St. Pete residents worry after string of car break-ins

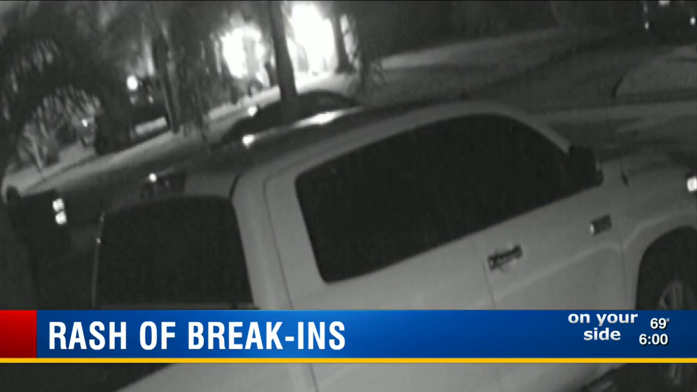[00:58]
TRYING TO BREAK INTO CARS, IN THIS CASE COMING UP EMPTY.